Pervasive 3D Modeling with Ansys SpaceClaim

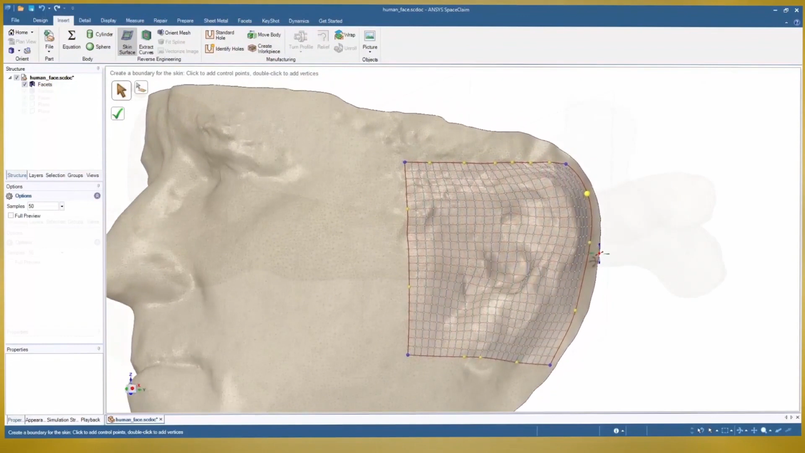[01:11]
This versatile tool works great with STL files that are periodic in nature,
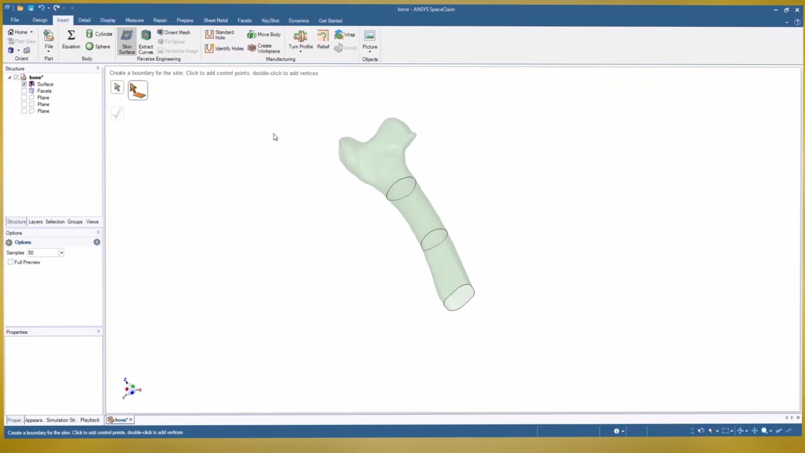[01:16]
even converting loops to a single point.
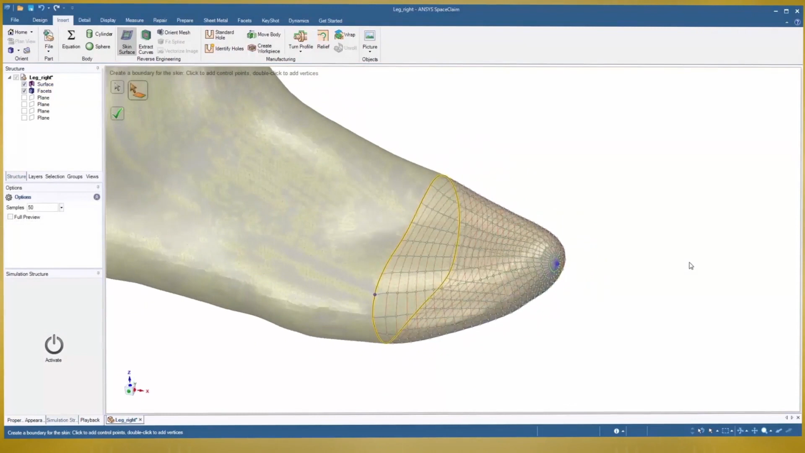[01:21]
And a final deviation check will give proof to the accuracy of your work.
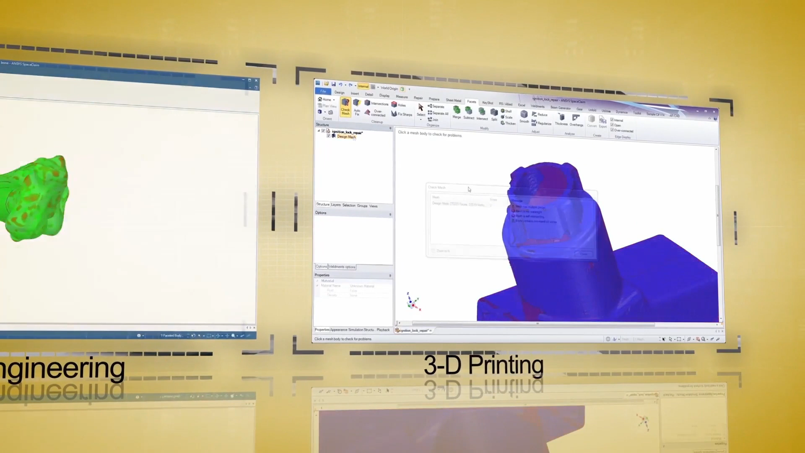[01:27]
The 3D printing tools in SpaceClaim start with the logical flow of repairing any STL file for the goal of a watertight body.